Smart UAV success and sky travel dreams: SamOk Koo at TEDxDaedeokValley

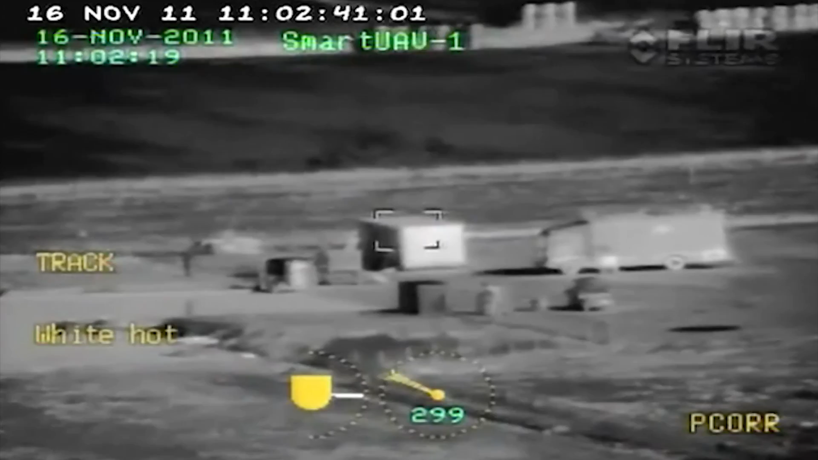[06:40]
보는 그런 장면이 적외선 카메라고요. 조금 전에 지금은 칼라 TV 영상입니다.